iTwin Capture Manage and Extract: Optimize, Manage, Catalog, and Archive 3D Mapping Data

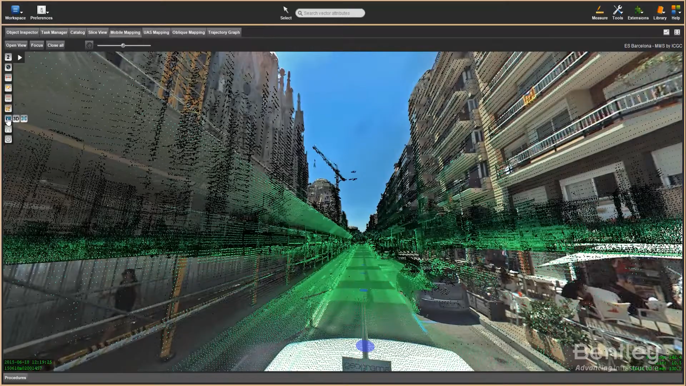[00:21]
3D vectors, meshes and 2D GIS CAD data.
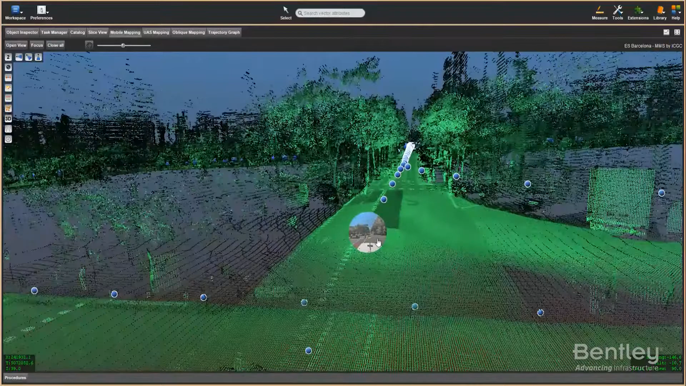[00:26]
Hardware neutral, the solution gives users the full 3D
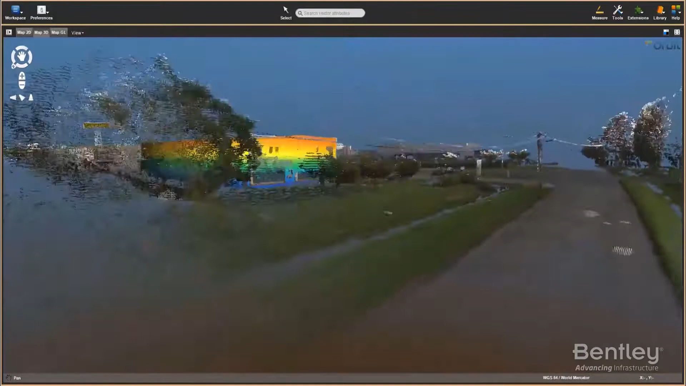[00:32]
360 view of the world by enabling real-time fusion of image and
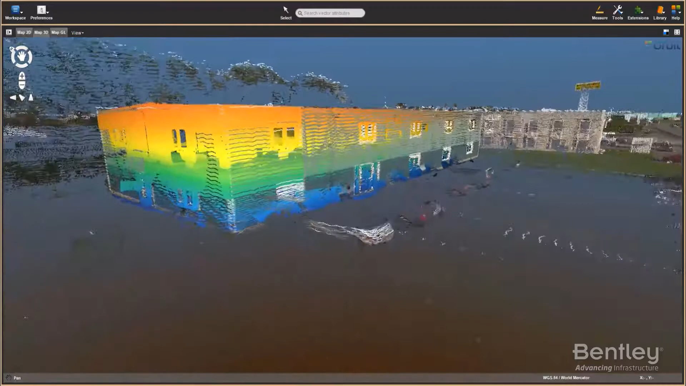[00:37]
point cloud data collection of any size from any system, textured mesh and traditional GIS resources.
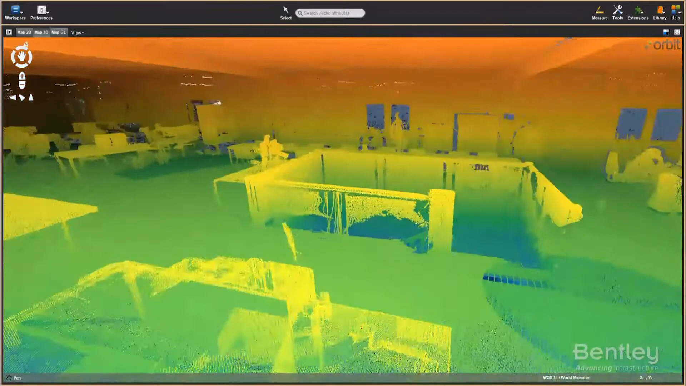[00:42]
Quickly import and organize
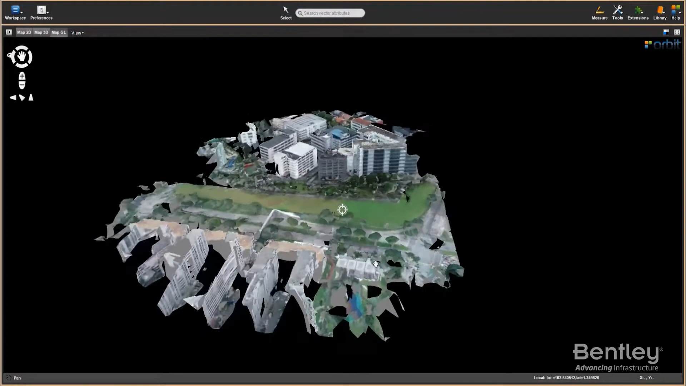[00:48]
3D mapping data of any size acquired from street level mobile, oblique,
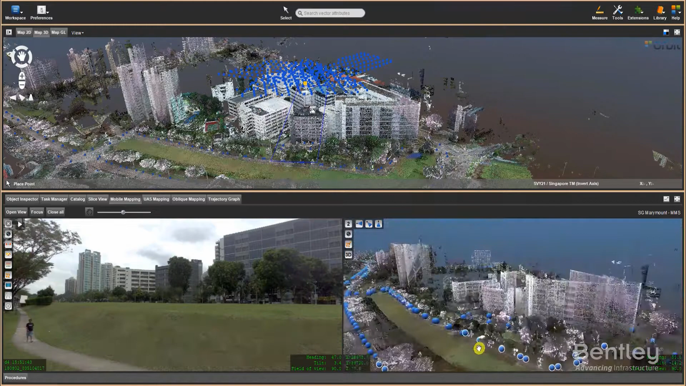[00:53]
UAS, aerial, terrestrial and indoor mapping.
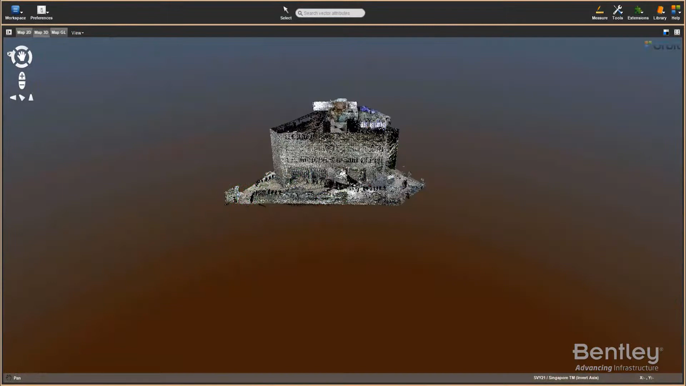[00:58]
Then easily view, merge, clean, correct,
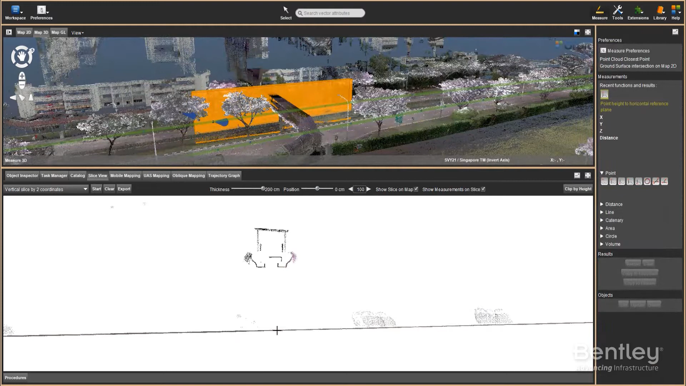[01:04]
catalog and archive terabytes of data.
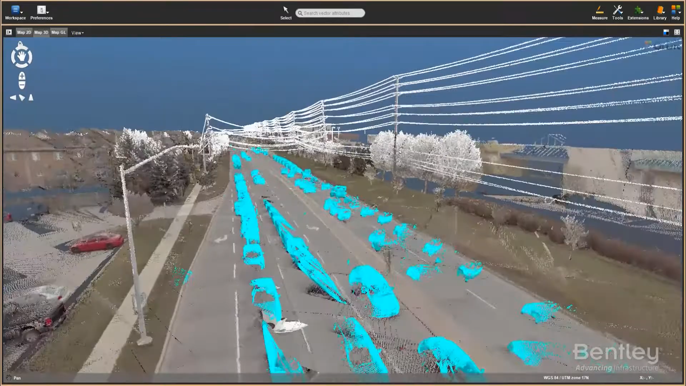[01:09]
Easily optimize point cloud data by cleaning up multiple passes, moving objects,
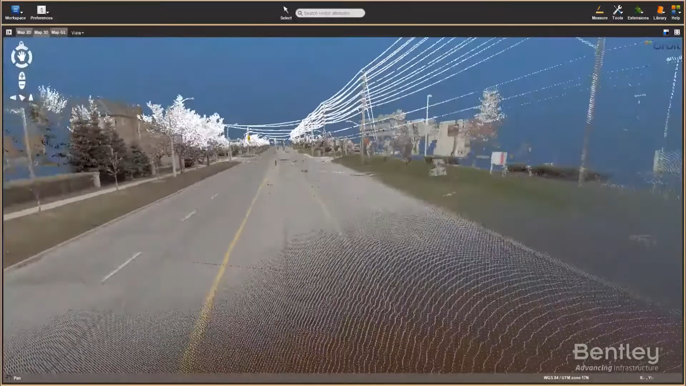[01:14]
remove people, noise and eliminate inconsistencies and other unwanted elements.
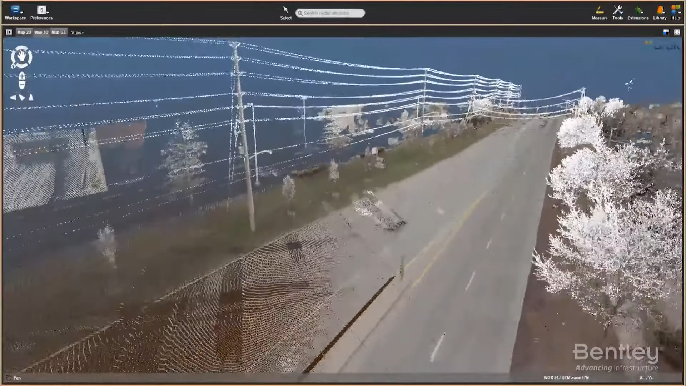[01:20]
Enhance and correct 3D mapping data positional accuracy